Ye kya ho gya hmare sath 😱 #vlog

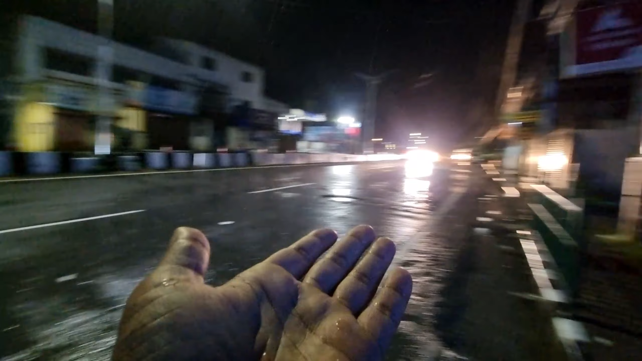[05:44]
बारिश भाई, बारिश तो बंद होने का नाम निशान ही नहीं है बिल्कुल भी, पूरी तेज बारिश हो रही भाई, हम तो ऐसा भी नहीं कहीं पर भी जा सका,